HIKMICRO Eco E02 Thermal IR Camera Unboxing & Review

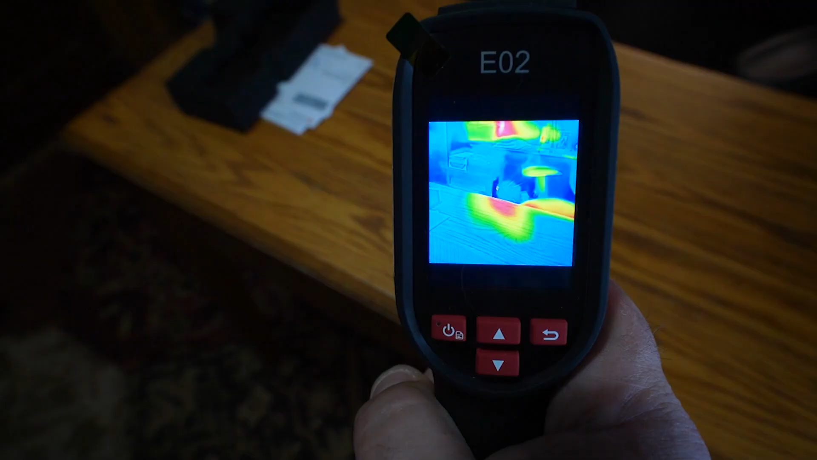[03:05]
There it is. You can actually see where my arm was resting on the table.
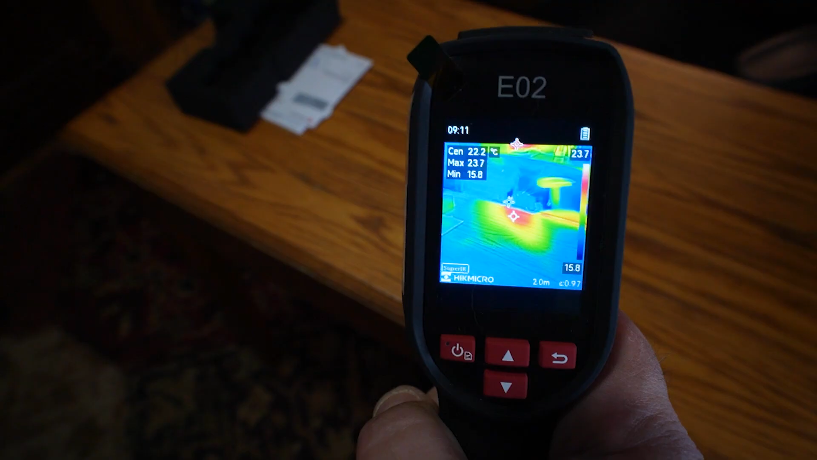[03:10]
We've got our heat register there. You can see my network attached storage that's over there giving off some heat. I've got two of them. So we'll jump into the menu here.
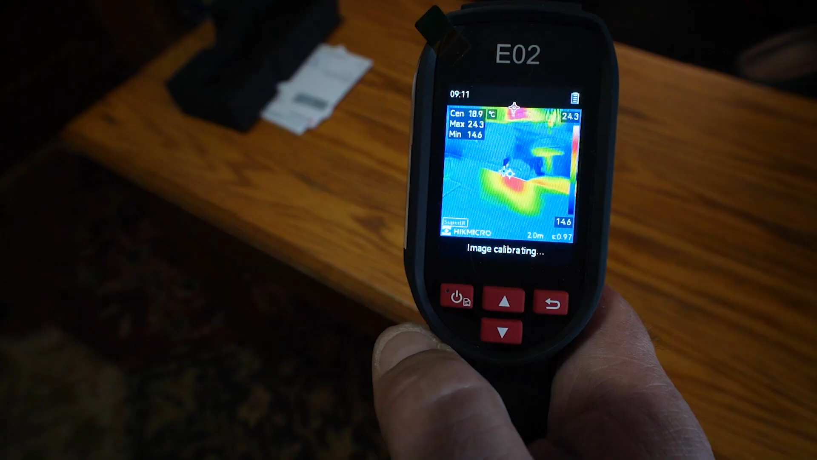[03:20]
And to do this you just hit your power button. So the first one is your albums.
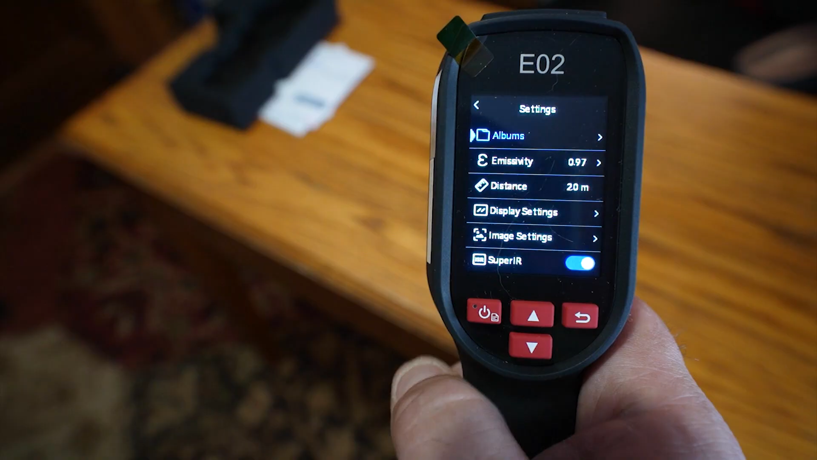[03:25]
And you can just go into. They're done by month.
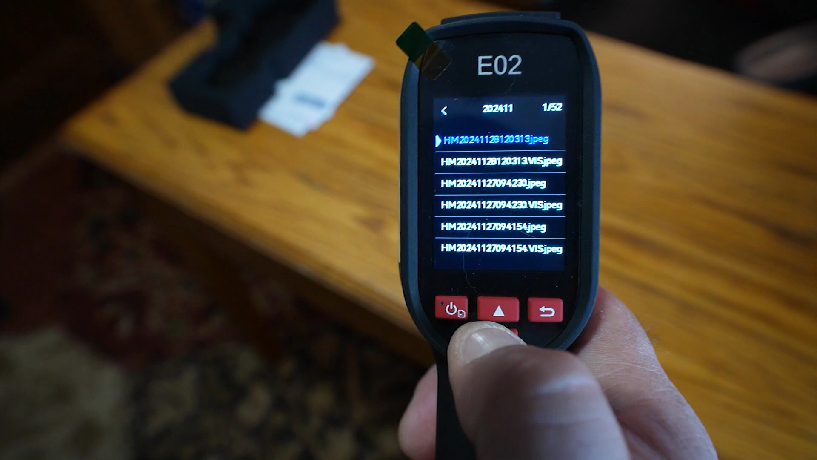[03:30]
You can scroll through and select.
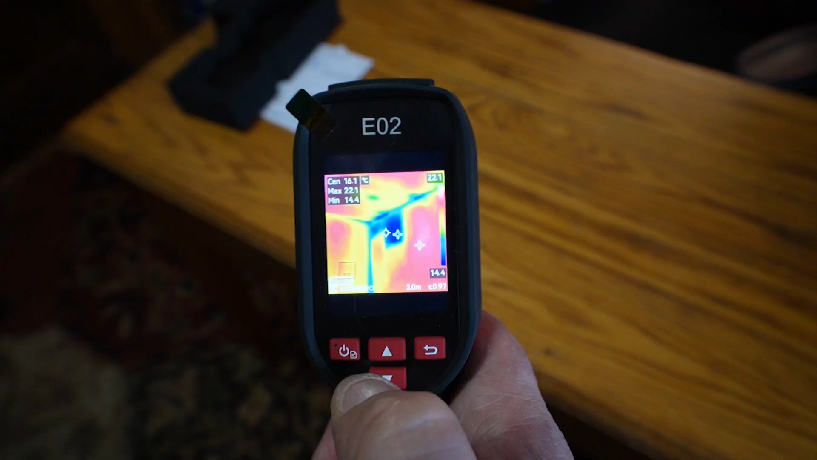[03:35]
On screen: max 22.1°C, min 14.4°C
There's a good one there. So this is where I ran into an issue in a wall at a recent inspection. So you can see that blue area right there. If we go to the next page, this is the actual photo of that wall. And, you know, you'd be none the wiser looking at that wall unless you took the thermal imaging camera. And you can clearly see there is missing
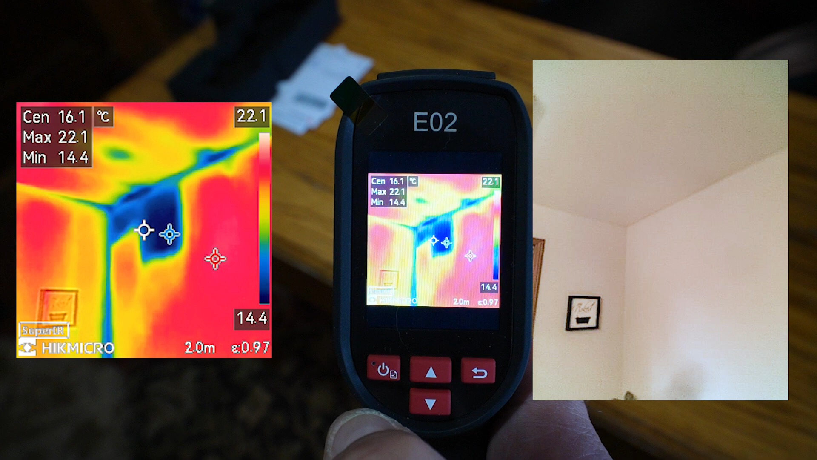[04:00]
On screen: max 22.1°C, min 14.4°C
insulation in this 40-year-old built house. So it's been like this for some time. So we hit the back button to go back through into the main menu here.
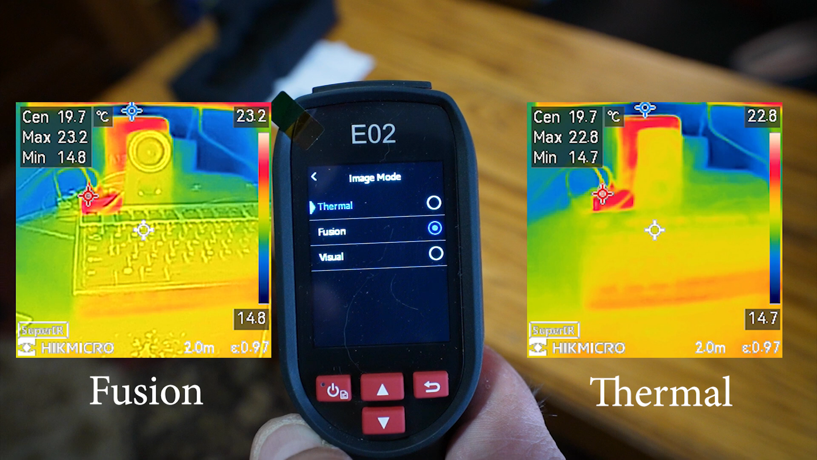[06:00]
On screen: spot 19.7°C
It's just a little bit clearer. I find it a little easier. But you can fine-tune that in here. We go down to parallax correction, and this is going to be your correction.
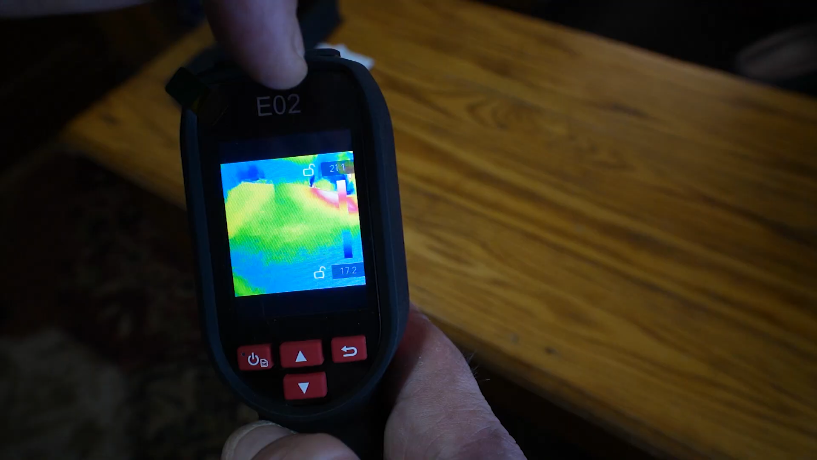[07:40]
There's, on the top here, it says 21.1 degrees. And on the bottom here, it says 17.2.
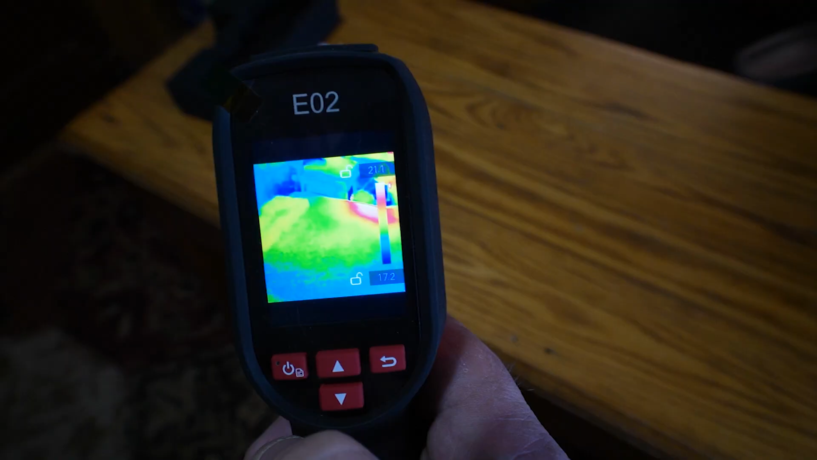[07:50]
So this is going to be a static number between those, and it's going to correspond to what that is on that scale.
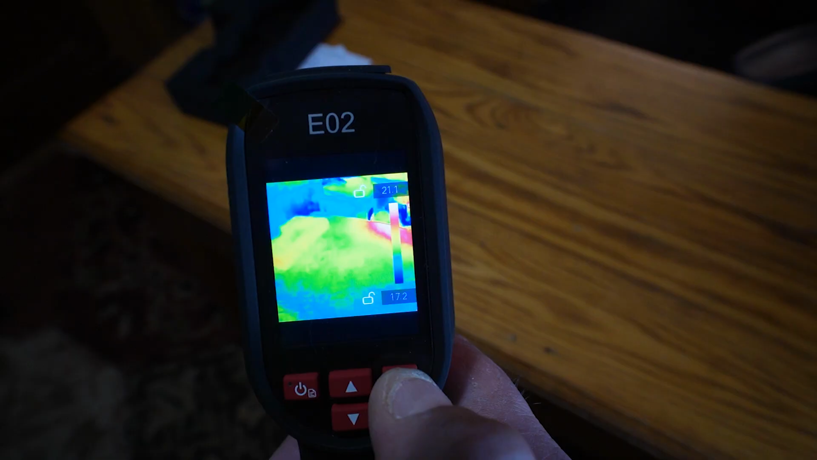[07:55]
But if something is higher than 21 degrees, it's still only going to show as white.
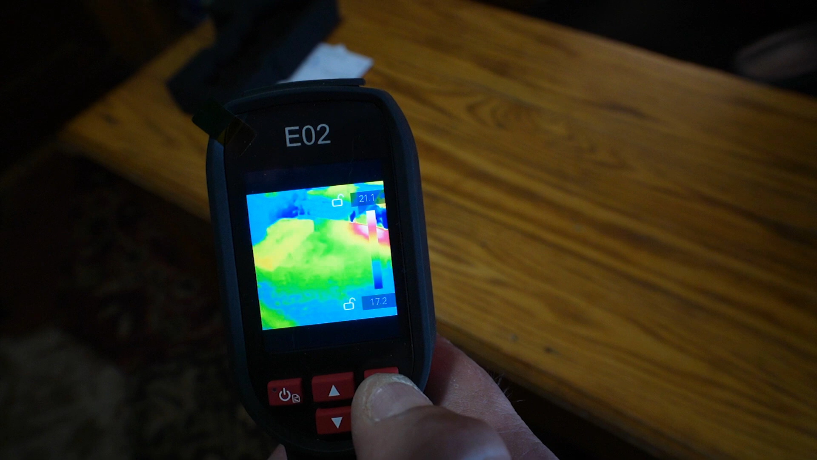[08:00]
So you can adjust that.
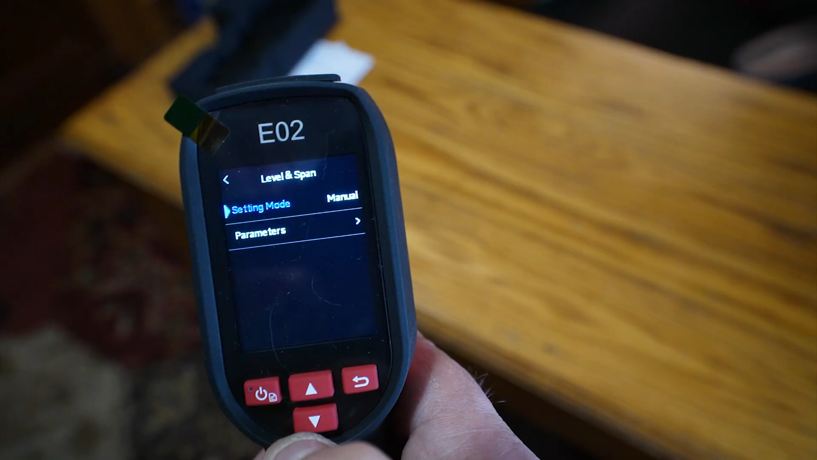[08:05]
If we move that back to the auto, and we get completely out of here,
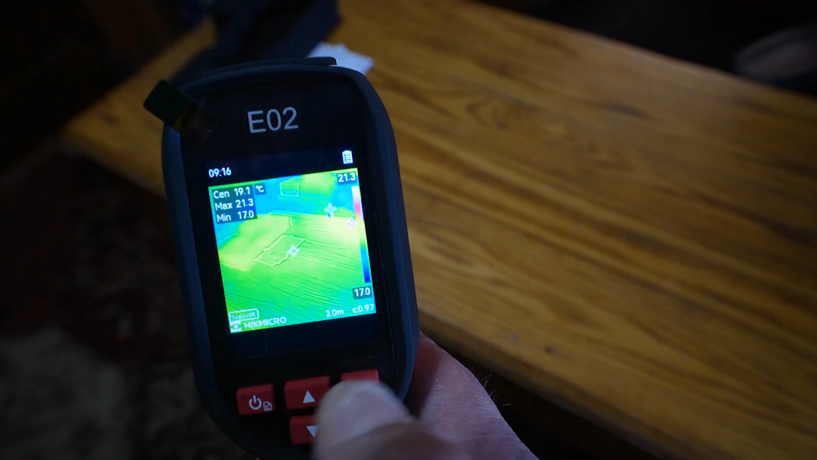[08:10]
On screen: spot 19.1°C
you can now see 20, the top number is 23 degrees,
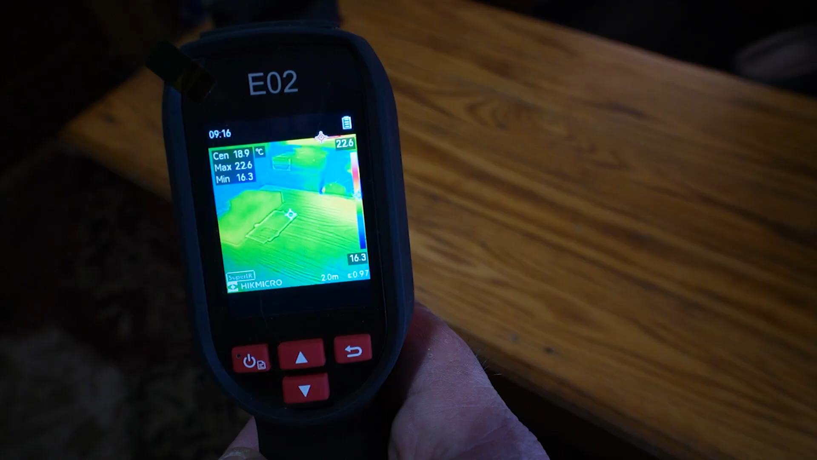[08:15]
and as I move it up, we're going to see that the scale actually shifts,
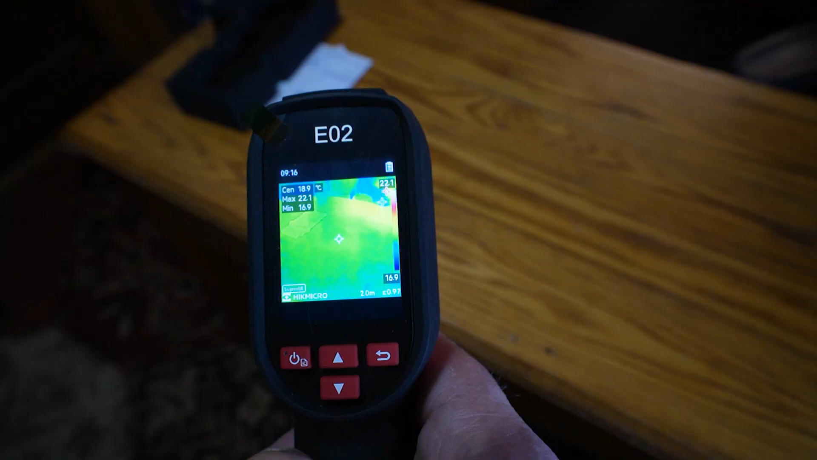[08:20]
On screen: spot 18.9°C
and the table turns from yellow to blue,
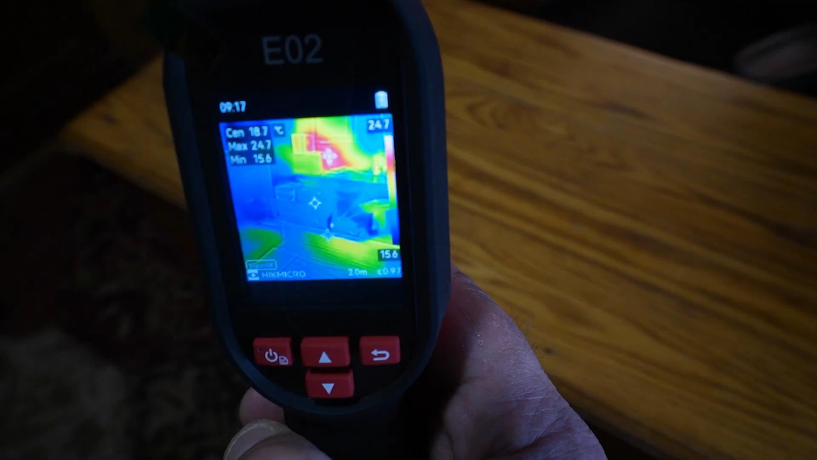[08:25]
On screen: spot 18.7°C
because it's adjusting the scale according to what it's seeing.